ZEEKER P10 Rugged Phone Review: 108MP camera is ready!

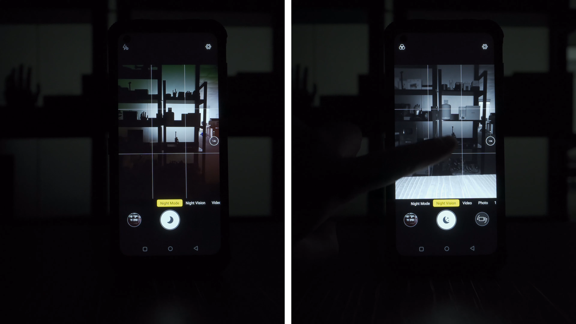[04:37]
this camera will give you insight into everything at night irrespective of how dark the night is